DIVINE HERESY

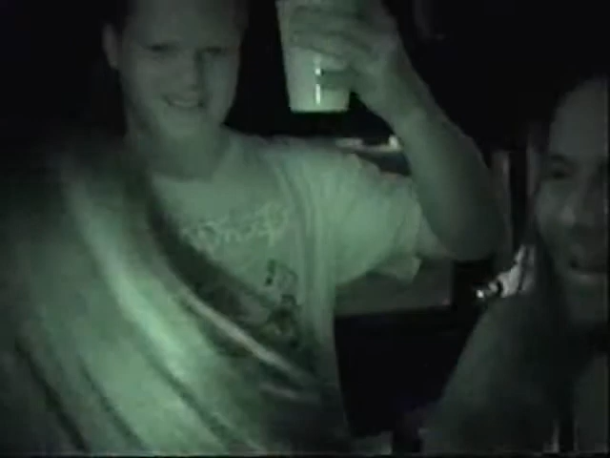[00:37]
Oh, yeah, brother. I don't even know how to use night vision.
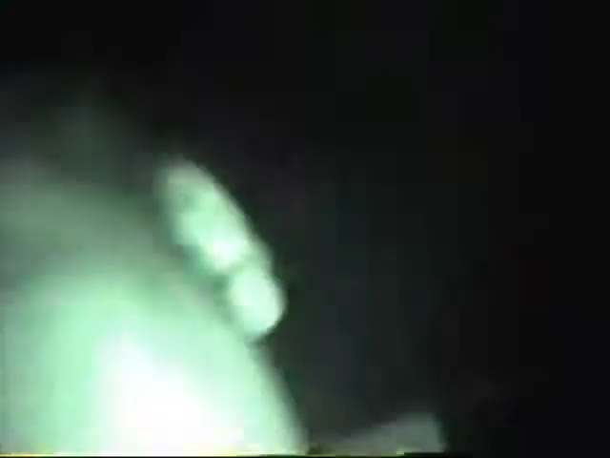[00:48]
Cam- Oh, I'm gonna switch mine around. I think night vision might be.